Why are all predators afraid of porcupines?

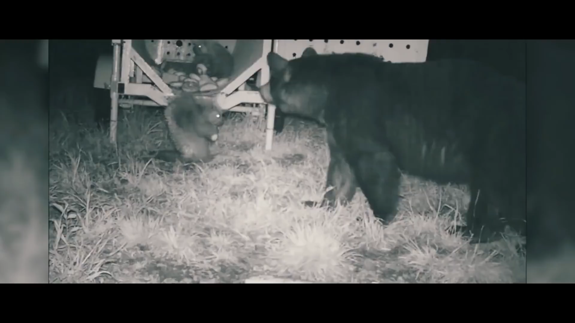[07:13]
And when the bear decided to take the food, the stubborn porcupines almost took it away.